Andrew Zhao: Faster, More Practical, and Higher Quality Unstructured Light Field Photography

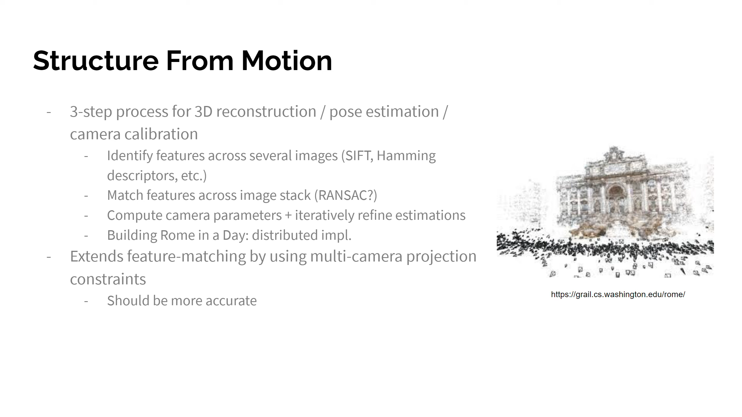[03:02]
This is an extension on the feature matching. And the reason why I believe that this will be better than feature matching, which is what we actually use with template matching, is that it uses the camera projection constraints to refine the guesses over time. And I think that should make it more accurate. So my implementation was I used the library called CalmApp. I considered some others, especially Python based ones for integration, but they didn't work out. But CalmApp takes an image sequence and outputs a set of 3D points. A screenshot of CalmApp's outputs is on the right. You can see my N shaped camera pose path recovered quite accurately. Everything else was implemented as Python as in previous assignments.
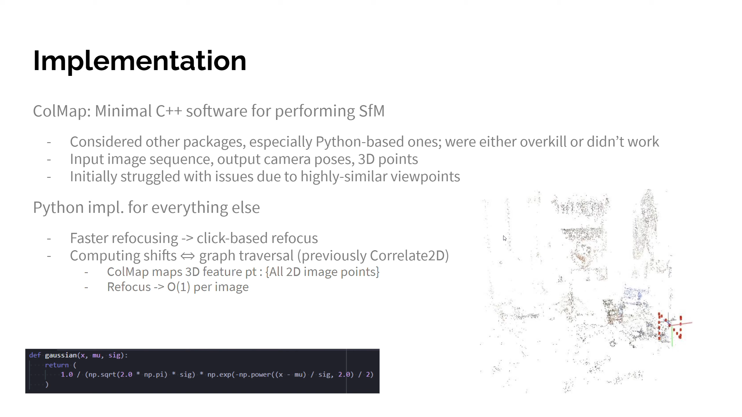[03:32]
So here are my results. First, the colors represent the different approaches.